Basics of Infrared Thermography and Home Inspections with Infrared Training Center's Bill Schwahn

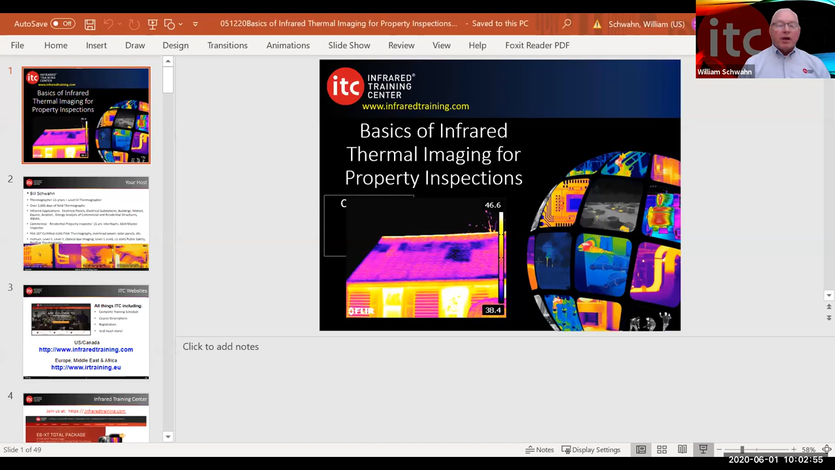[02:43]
But we'll just look at some basics of infrared thermal imaging for property inspections.
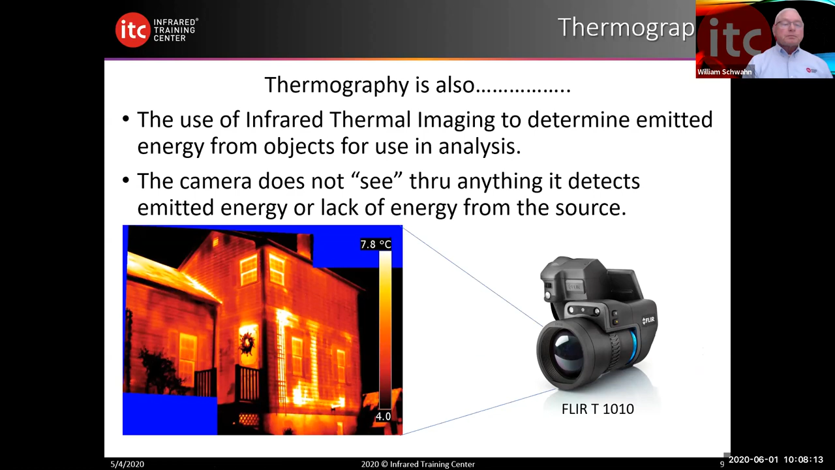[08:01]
On screen: scale top 7.8°C
It's detecting emitted energy from the source. This is an important thing to remember as we do thermography. Why can we see something very different in an infrared thermal image that we can't see with our eyes? Our eyes can only see about 0.4 to 0.75 in the electromagnetic spectrum. Very, very narrow band. We see colors. We see faces. We see a lot of things. But the challenge is we think we see it all until we get into infrared.
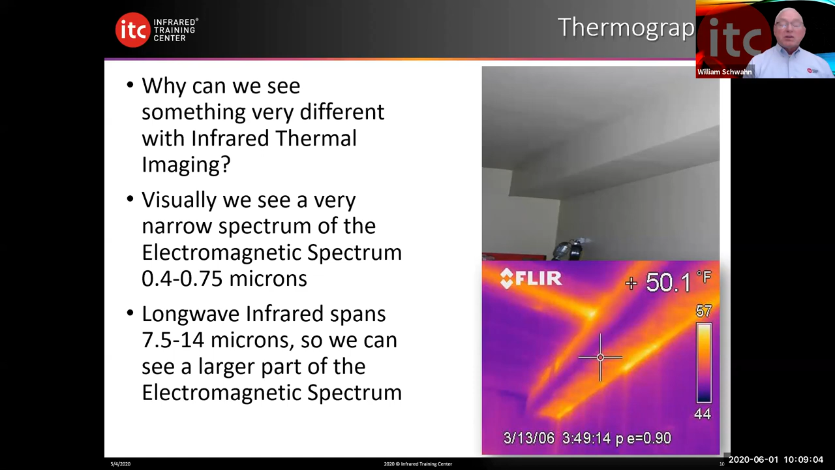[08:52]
On screen: spot 50.1°F
So we get to see more. And in my opinion, we get to advise our clients more as well. So our clients may have specific questions or specific evaluations that we just can't accomplish always with the visual human eye. This is a good image here taken from the outside of a home. And again, a lot of this webinar will have images, but you can see there's areas of the sections of this vaulted ceiling inside this home that may not have adequate insulation or insulation deficiencies. Again, interpreting the image is very important.
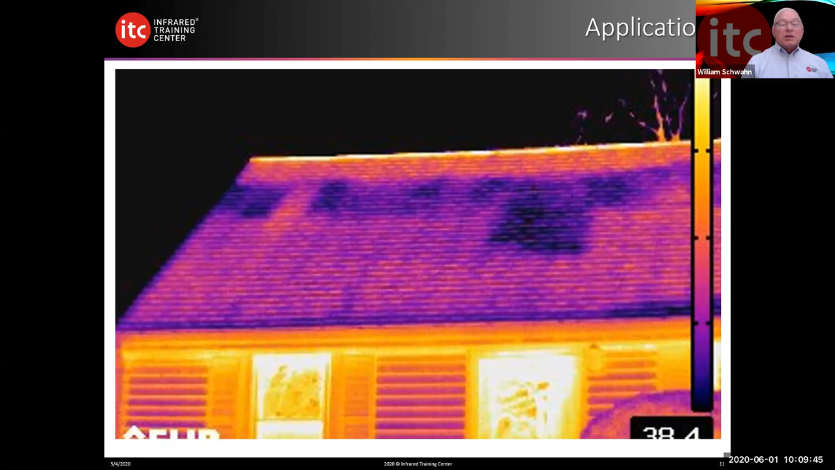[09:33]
And having to learn how to interpret that image has to do with emitted radiation, emissivity, background reflections, distance, humidity, ambient temperature. All those things have a bearing on the image and what you're going to see on the screen. It's really important to whatever you're looking at, whether it's electrical, mechanical, whatever you might be looking at, is that you have the appropriate, what I call, background knowledge and experience. So even though we may know a lot about thermography, if we don't have the background knowledge and experience about electrical as this example,
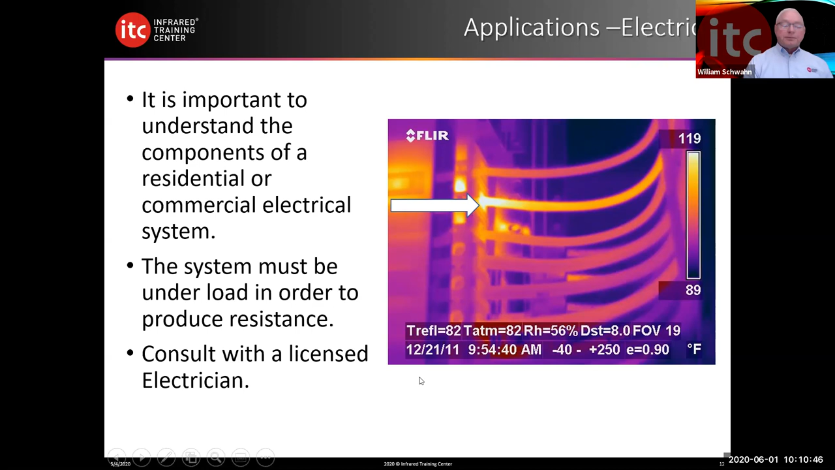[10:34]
On screen: scale top 119°F, scale bottom 89°F
So being able to see moisture intrusion, insulation deficiencies, air leakages, is almost a natural for a property inspector because they've been trained in that arena. This is an image I just wanted to show. And one of the images here in electrical, and this is, of course, an electrical image, is this image was originally said that this breaker was bad. Of course, we don't know that breaker to be bad. It goes back to, hey, what do we know about the component? So in order to determine something like this, you would have to determine the load.
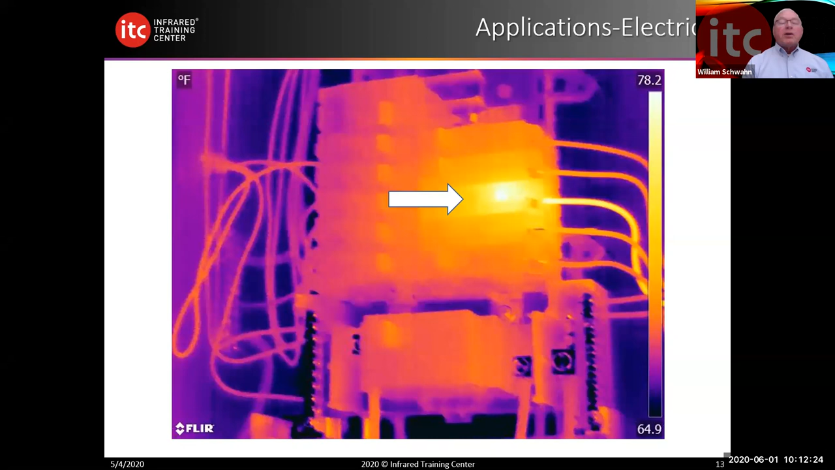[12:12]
On screen: scale top 78.2°F, scale bottom 64.9°F
So it's important that we might be able to provide data that will lend towards a better evaluation, if you will, rather than actually providing a resolve. Another electrical image here, and I've just drawn some arrows. The thing about infrared is it's something that you would not see in the visual. If you look at the visual images here, you don't see that these wires or these conductors are hot. Here you've got a, on the left side, you've got a conductor at the top, and you can see that, of course, that wire is overheated.
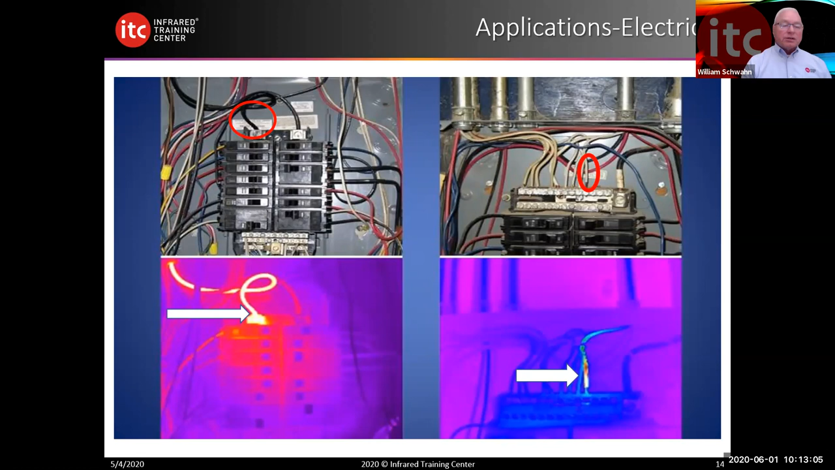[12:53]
On the right side, you see a neutral conductor coming into a panel, but you visually can't see that they are overheated. Of course, this may be a good example of further recommendation by a licensed electrician. I'm going to mention just some basic ASTM standards as well. ASTM 1060 is a technical reference for use of thermography in determining insulation efficiencies. In this image here, you can see that there are some insulation deficiencies, if you will, or there's some lack of efficiency here. And this increased cooling costs, increased heating costs, and it's, you know, quite easy to see.
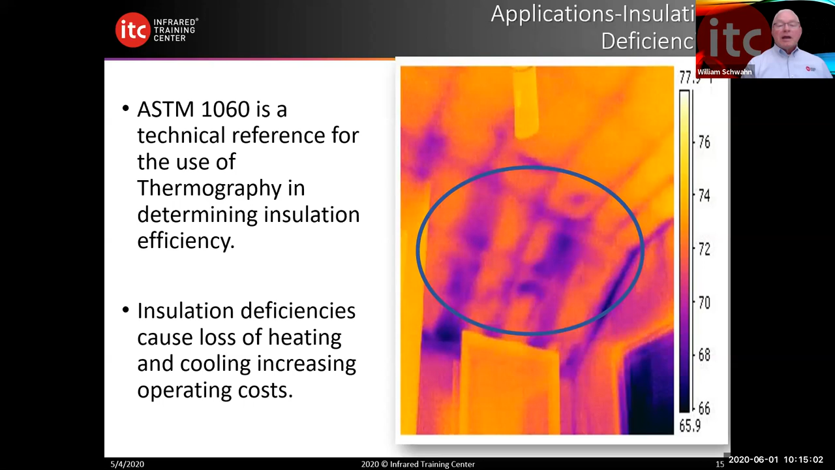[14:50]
But then again, if we do use it quantitative, do we know the standards to take a good quantitative measurement? And that gets into more discussion than we have time for today. Another image of a qualitative insulation deficiency in a vertical vaulted ceiling. Kind of an interesting discussion here. This was a brand new construction, was eight months old. And they literally, they could not get this room to heat above 58 degrees, even if the thermometer or thermostat was set at 80.
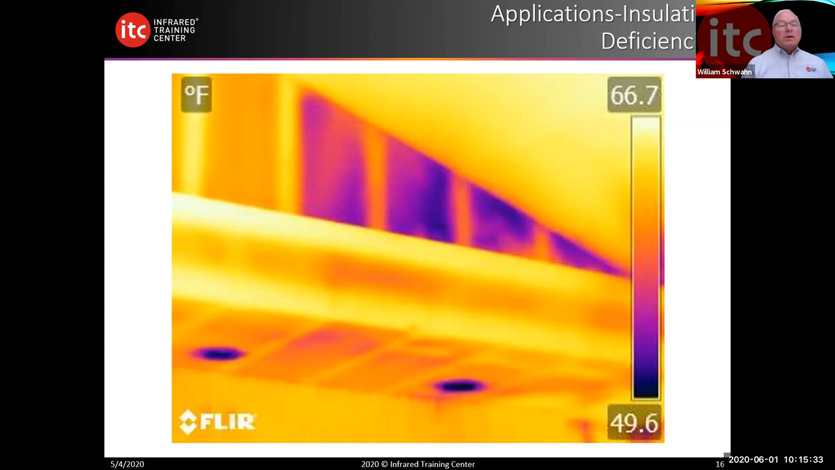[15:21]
On screen: scale top 66.7°F, scale bottom 49.6°F
So it was pretty interesting here that we could have helped them identify this with a simple qualitative image. This is kind of an interesting image as well. This is an insulation deficiency at a ceiling, and of course it's much cooler on the inside than it would be in the attic. So the insulation deficiencies show up as warmer, because what we're detecting is the actual heat from the attic. The second law of thermodynamics just kind of tells us
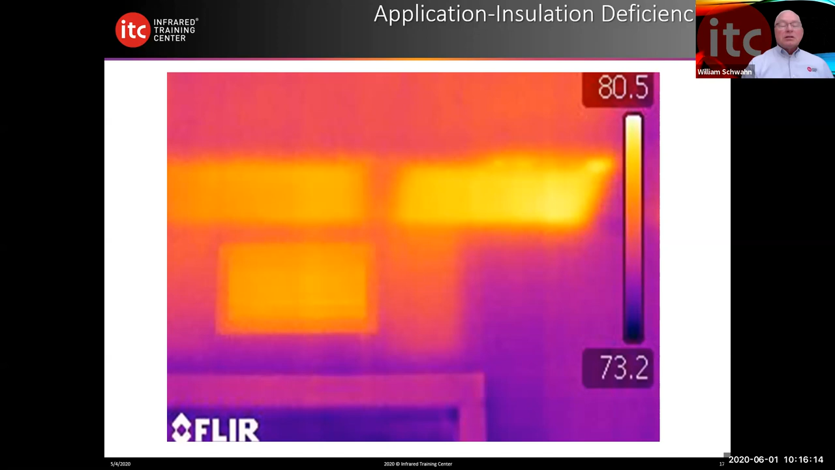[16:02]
heat transfer always occurs hot to cold. So that heat energy is going to be moving through an object or through a ceiling in this instance, so that the infrared camera can detect the emitted radiation from the lack of insulation in the attic. Just a little bit about SIPs panels. There's just a general assumption that SIPs panels are very tight, and overall they are. But if during the installation process, those SIPs panels are not caulked or installed properly, you're going to see some insulation or some air leakage or air intrusion.